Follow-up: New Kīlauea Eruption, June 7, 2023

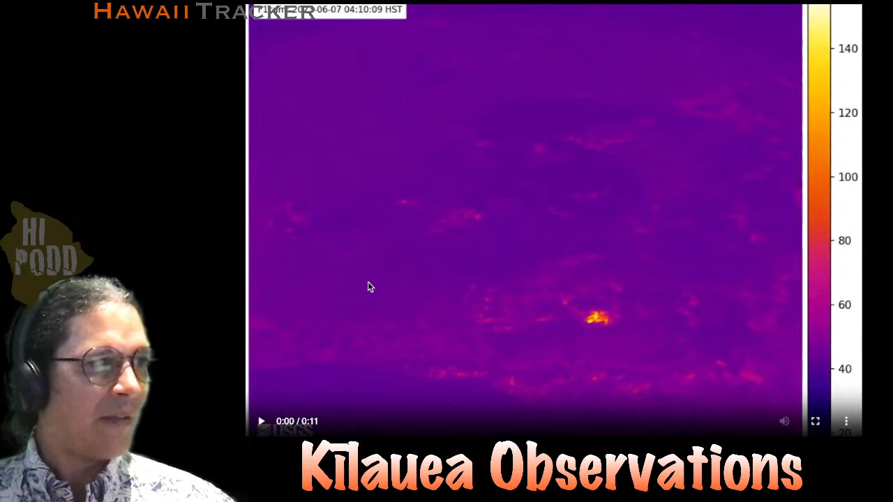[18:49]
So that view that we just saw taken visually, here is the time-lapse animation from the F1 camera, and so there's that source that early on was flowing in both directions was right here in the middle. It's going that way and this way. And one thing you can notice is that the lava comes and floods this whole area, but now towards the end of this video, we start to see this darker purple color, which is the not quite as hot liquid lava area. It seems to be growing in area, right?
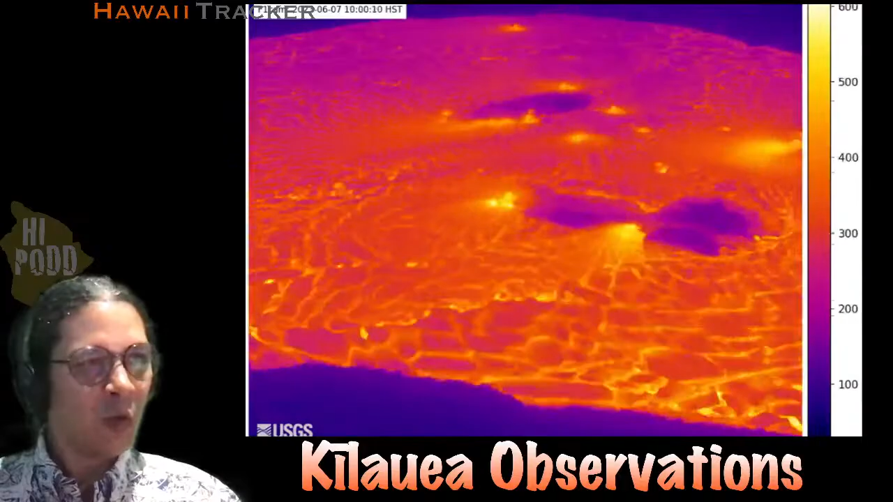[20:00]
or another explanation might be that the actual amount of lava coming out has gone down slightly, which we would expect because it does drop off every hour from the beginning of the eruption, it seems like. So it could be coming out a little bit less and starting to recede down and not fill its full depth anymore. So it might have reached the peak and now it's circulating everything and it's going to lift up the whole thing more steadily as long as it can.
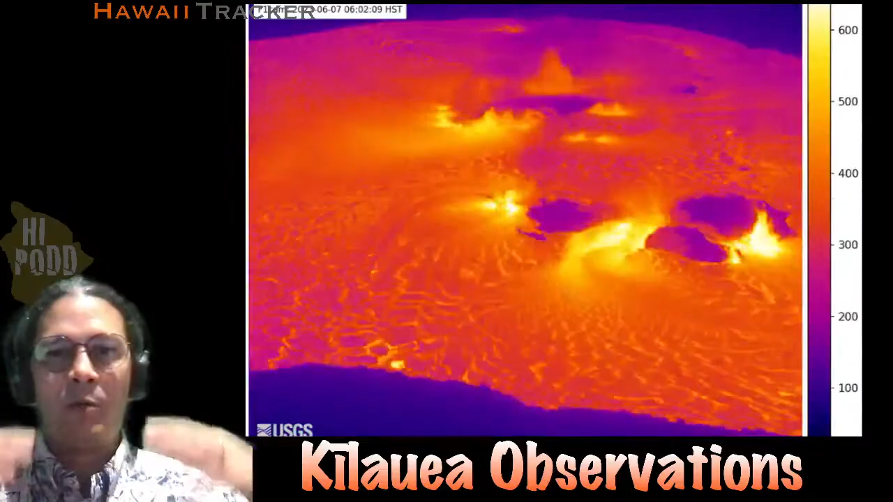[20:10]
So that's the F1 camera. Let's move on to the KW camera. So the wider view here.